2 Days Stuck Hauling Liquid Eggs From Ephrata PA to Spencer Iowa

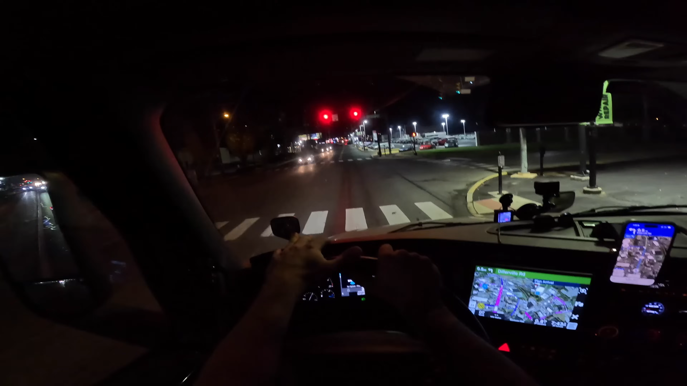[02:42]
scale and it's about 30 extra minutes of me driving and more fuel and more time. So I decided to just go ahead and get the scale ticket now. All right, see, we got another half a mile. I'm not going to be able to make it to the shipper today, but we're going to at least get to this tank wash. I'll drop it, go check, uh, go check in and then I'm going to park it. And then I'm going to connect to the same trailer since I already got a washout or I meant, I'm sorry, since I already got a scale ticket.
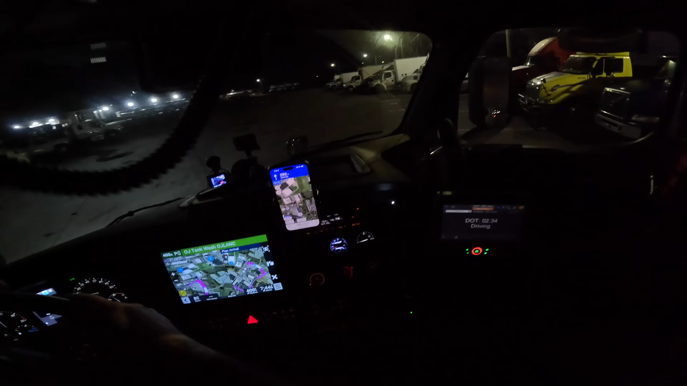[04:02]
There's got to be a spot over here somewhere where we could drop her. Yeah, we're going to have to drop her over here somewhere.
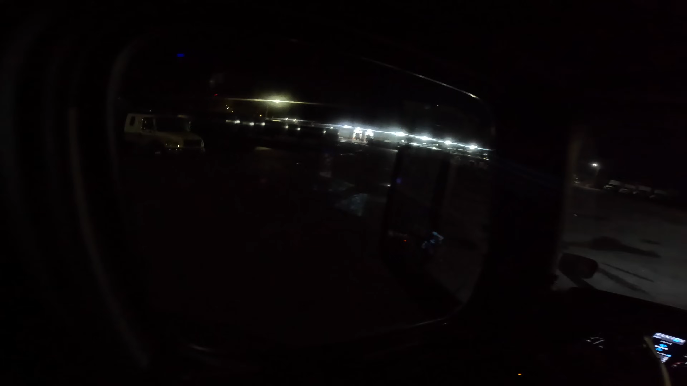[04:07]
This will be a little tight, but we should get her.
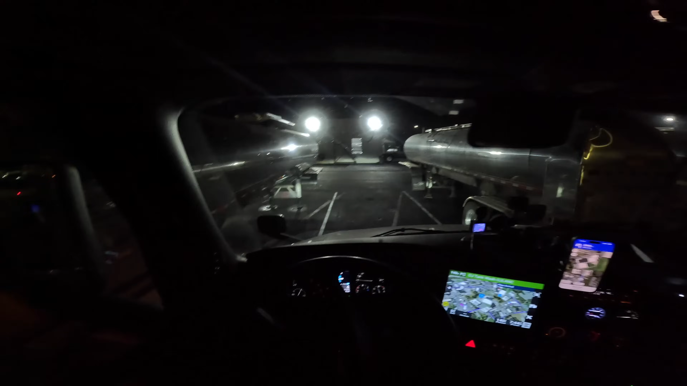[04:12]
We should get her nice and smooth down here, guys. I think that should probably be good right there. All right, let's drop this bad boy. Okay, let's see here.
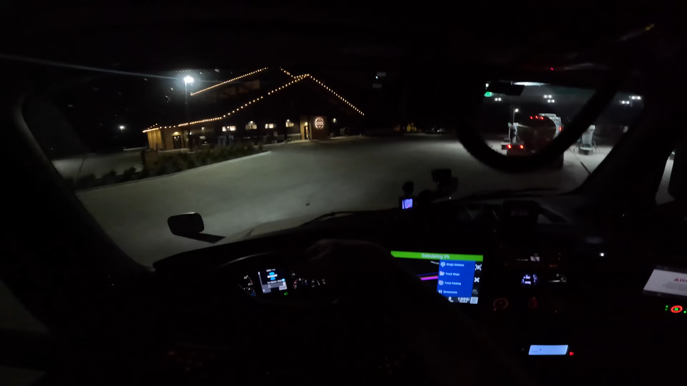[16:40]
I'm off a highway 20. The mile marker is actually 124, but they call this, uh, marker 126. And I think I'm gonna, I think there's a couple more spots here. I'm gonna snag, I'm gonna snag this spot right over here. Look at that front row ticket right there, man.